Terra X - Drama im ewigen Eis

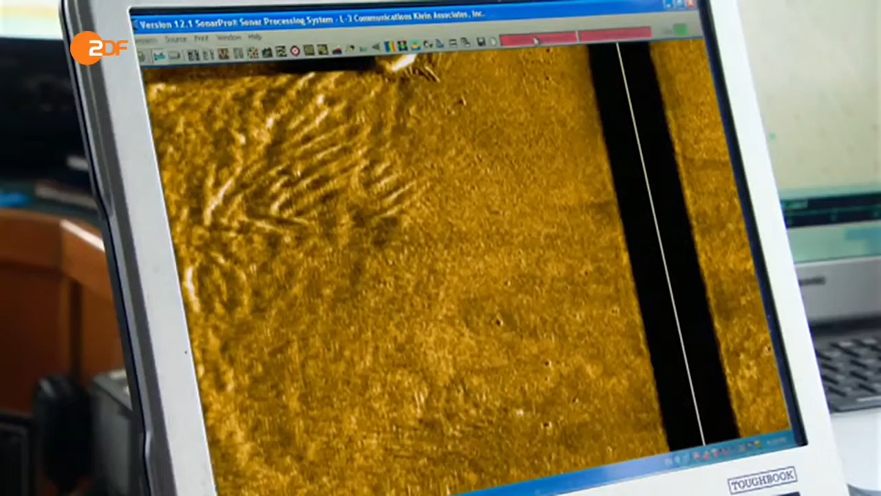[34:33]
Es war eindeutig der Umriss eines Schiffswracks.
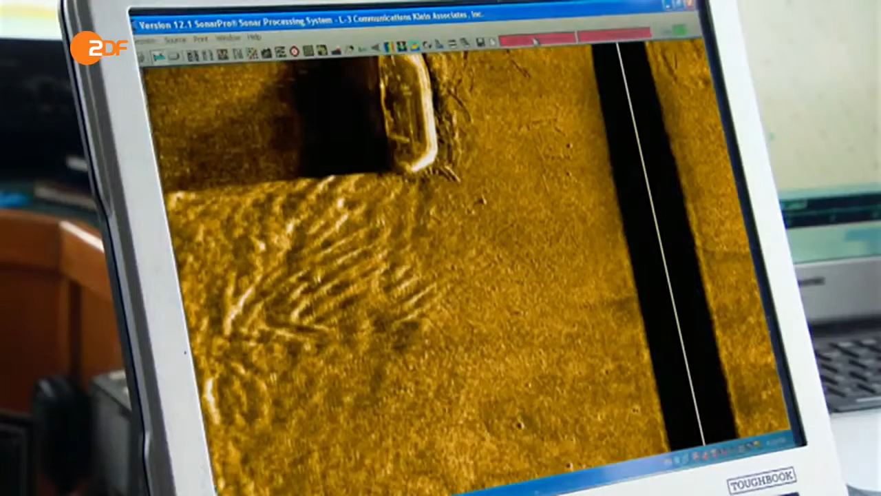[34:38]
Kein Zweifel, was es war.
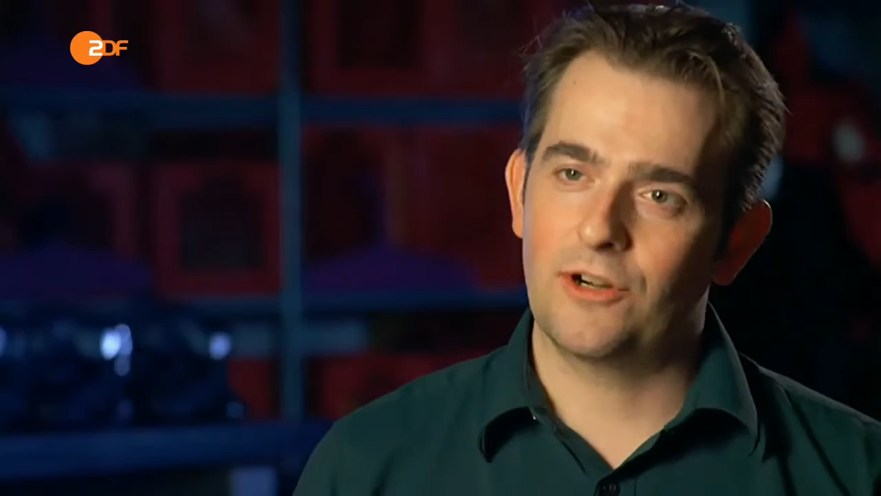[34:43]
Ich begann, den Bildausschnitt herunterzuscrollen.
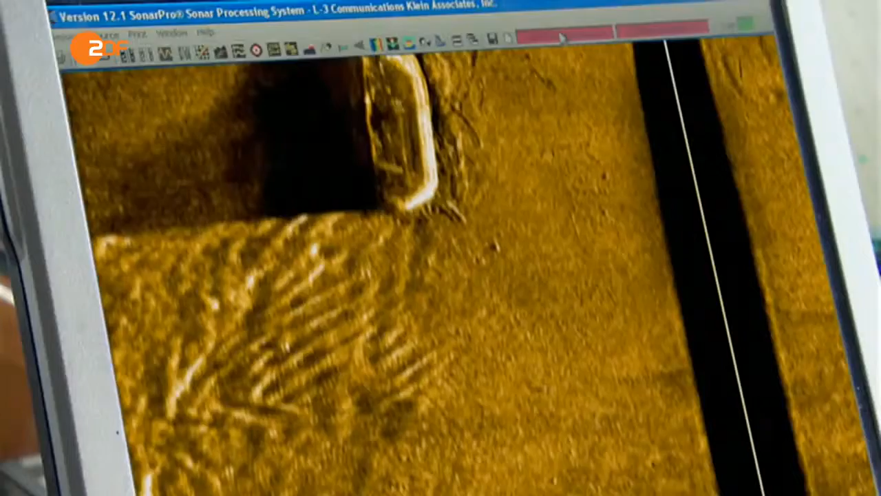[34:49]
Es war gerade mal halb auf dem Monitor. Da wurde uns klar, was wir sahen.
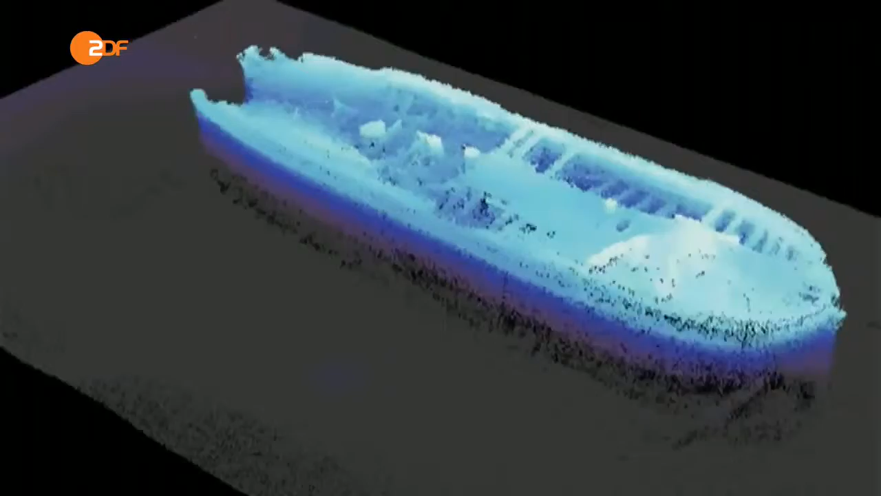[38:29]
Auch das gesamte Schiff wird gescannt. Die Vorlage für ein dreidimensionales Modell.